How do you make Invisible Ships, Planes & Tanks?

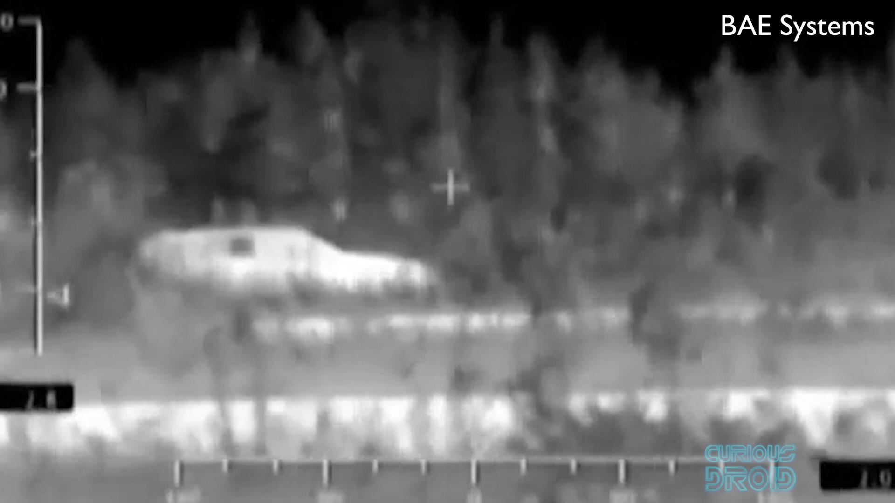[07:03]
Infrared cameras pick up the background infrared radiation and relay this to the Peltier panels to effectively
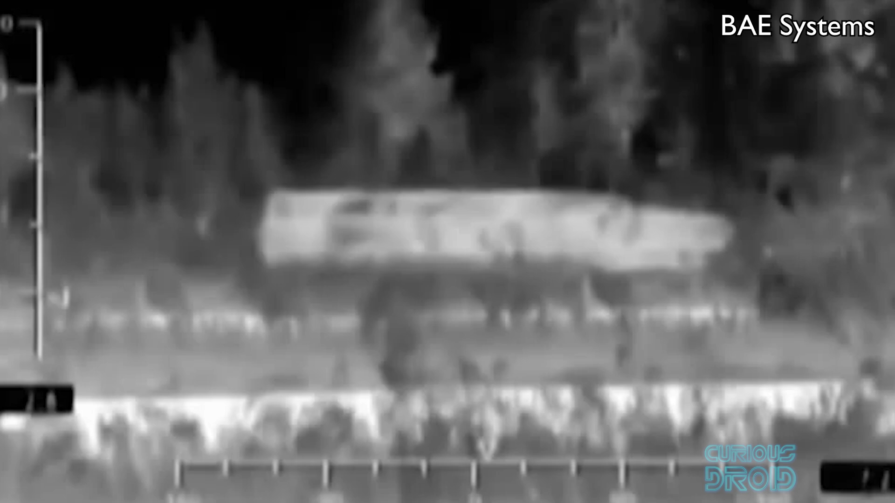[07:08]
hide the vehicles infrared signature from weapons or enemy
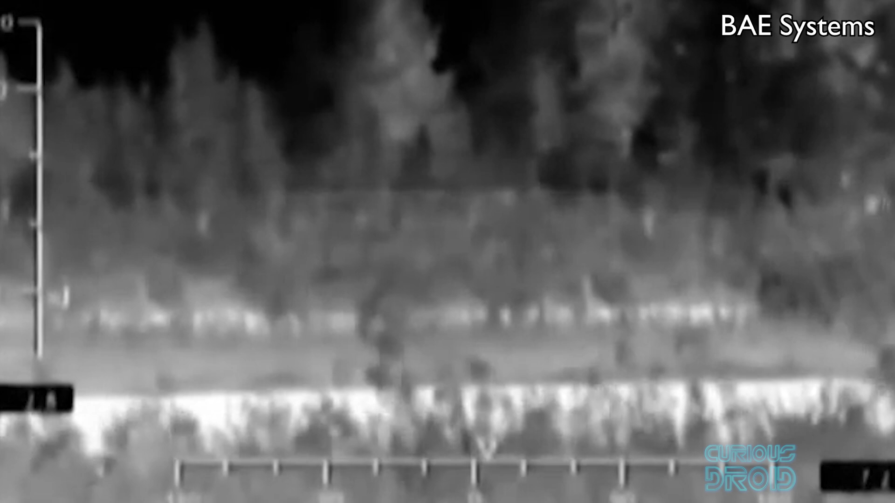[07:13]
spotters by matching the background infrared levels.
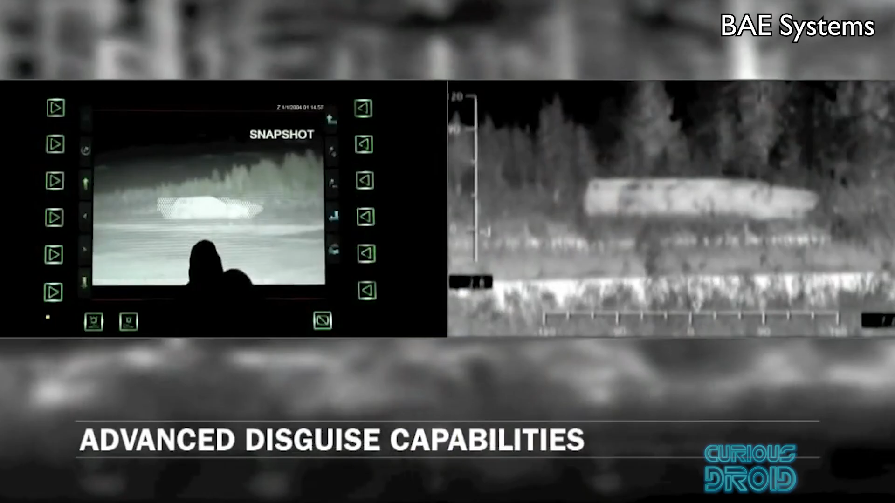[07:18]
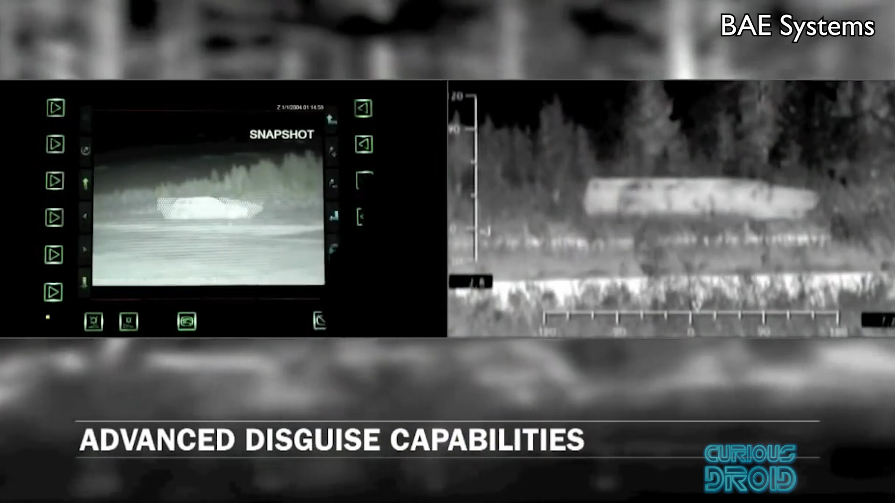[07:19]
As the sides of a vehicle are effectively now one large infrared display the shape
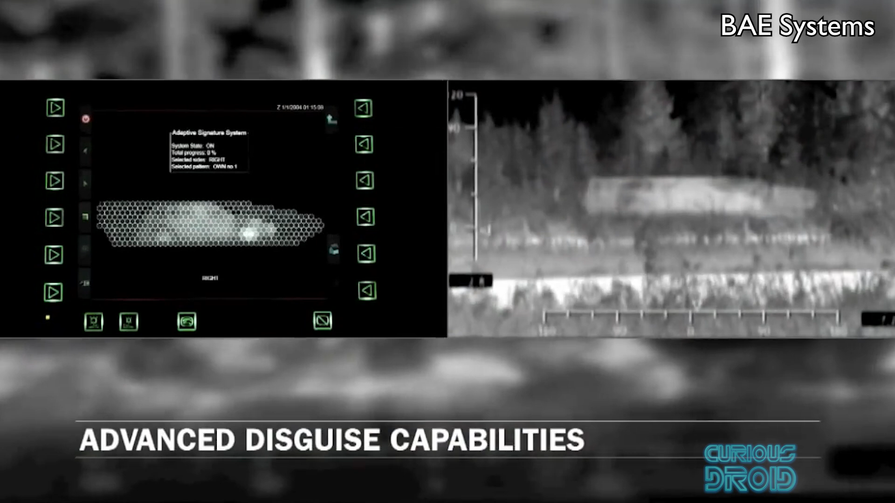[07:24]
of another object can be projected onto it like in this example where the silhouette of a tank is made to look like that of a car.